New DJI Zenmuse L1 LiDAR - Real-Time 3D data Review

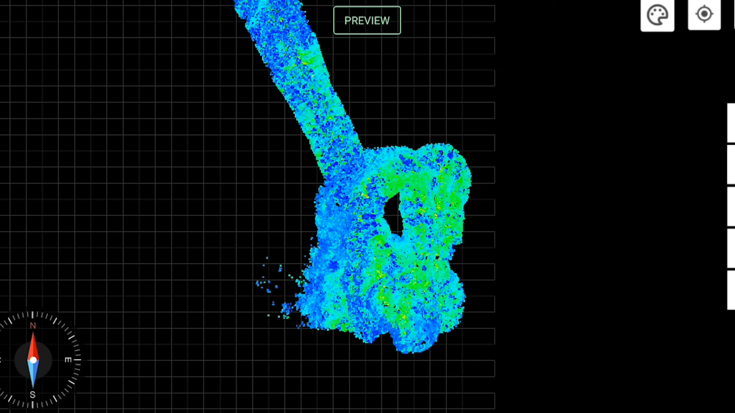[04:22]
Where did I miss? Where did I not hit? I need to come back over and fill in that little void.
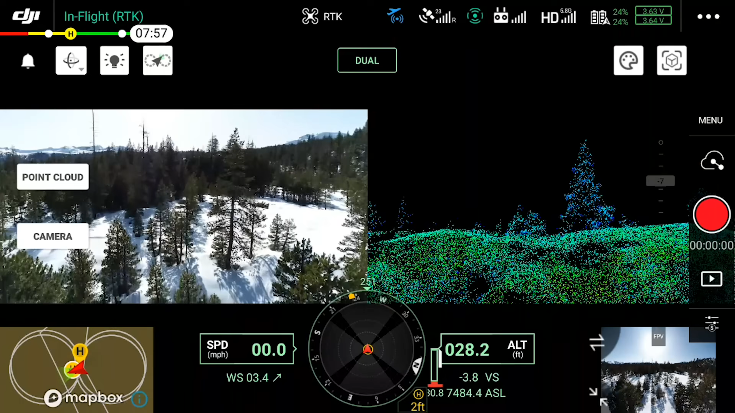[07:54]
Now, when I came down and flew level and looked off in the distance, where there was nothing behind the objects, I was able to see the outlines of trees and different things like this.
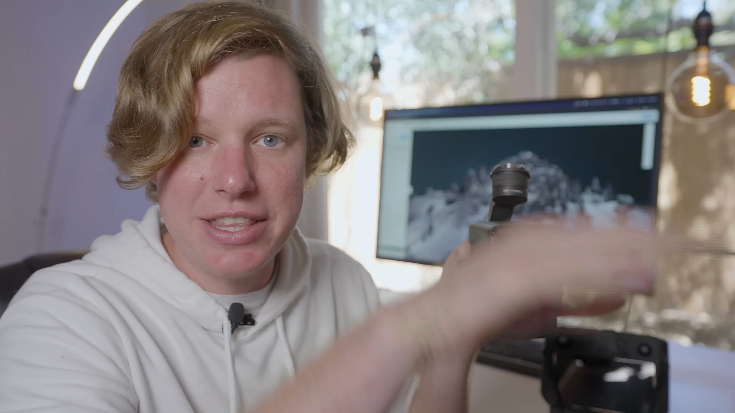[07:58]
So in there, yeah, that was more useful. But the real-time stuff for looking down, it's kind of like, hey, is it on?
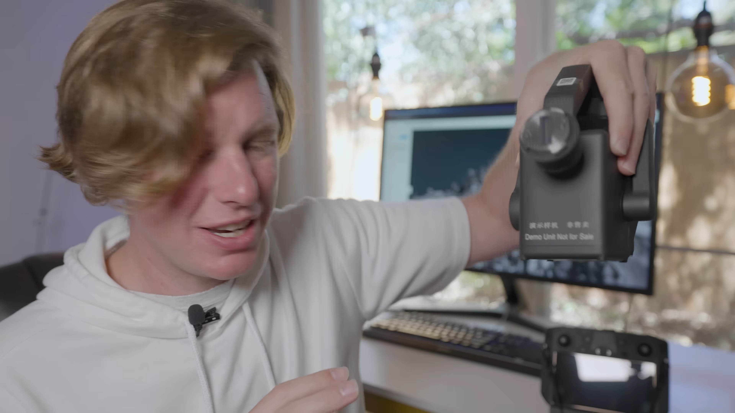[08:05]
Yes, great. Now, the other view is this global map view,
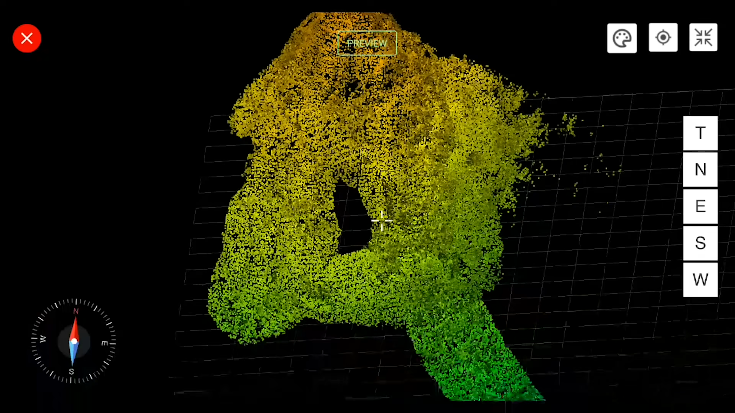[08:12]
and that's where you can kind of see this global perspective, and you see the map being made as it's flowing. Now, this mode, you can actually see where you miss data.
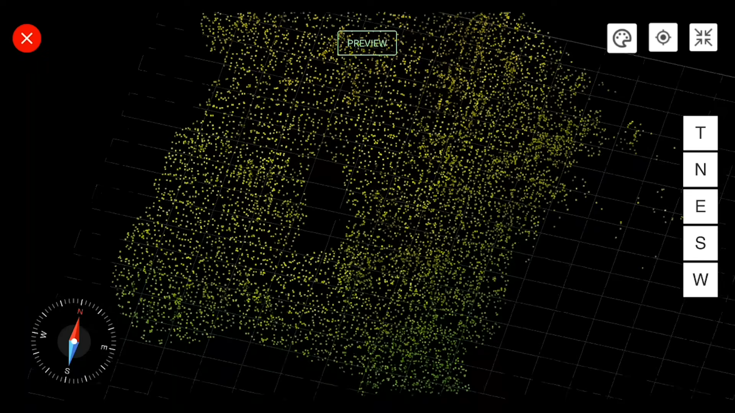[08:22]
And so that's pretty important, because you can make sure you never miss data.